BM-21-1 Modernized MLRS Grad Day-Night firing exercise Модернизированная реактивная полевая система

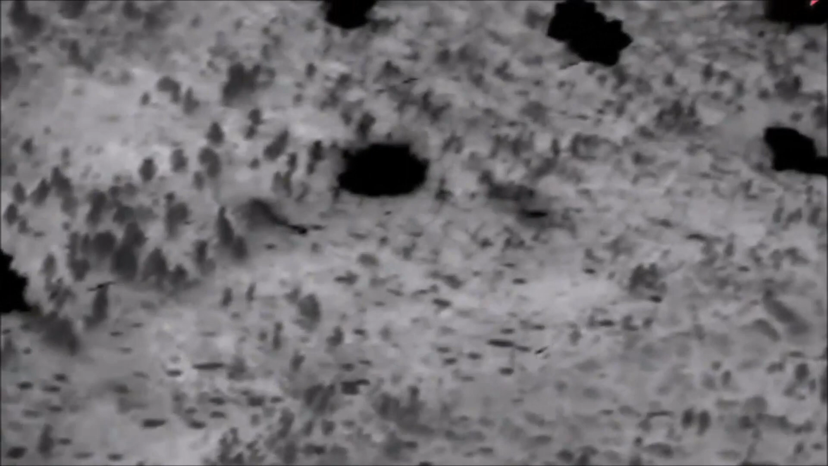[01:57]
Знаменитая Катюша. Да, друзья мои, сейчас вы видите цели, пораженные цели градом.
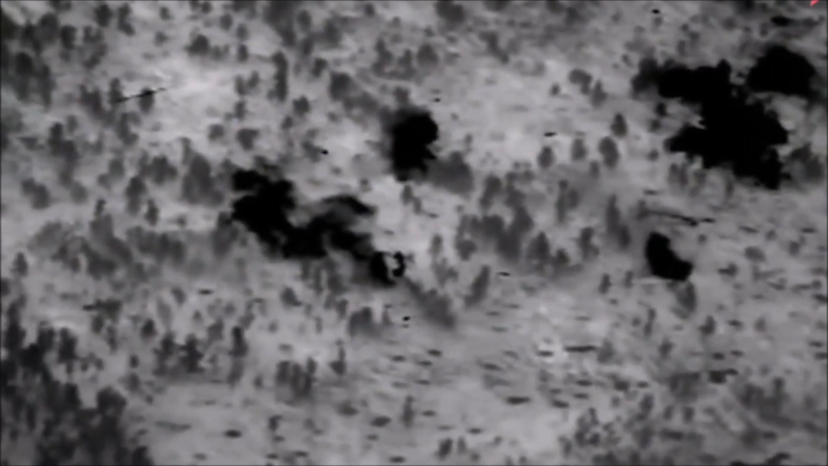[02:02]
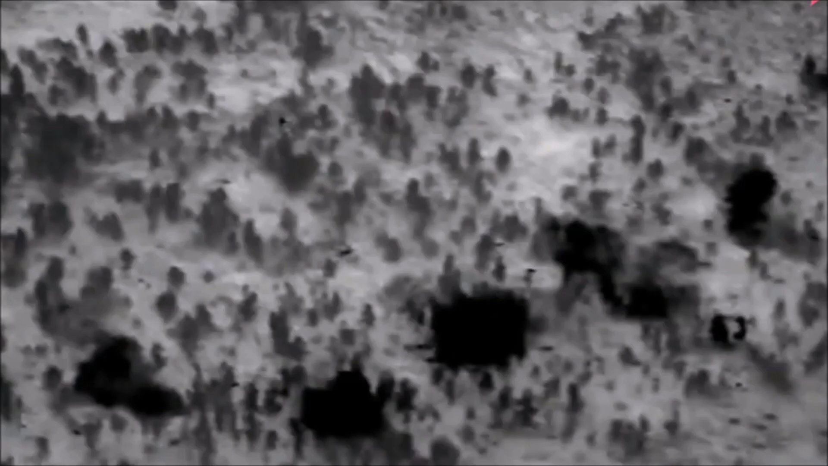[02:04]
Ну что ж, вал огня был направлен. Наблюдаем мобиль баги слева. Взрывы. Вы наблюдаете взрывы, друзья.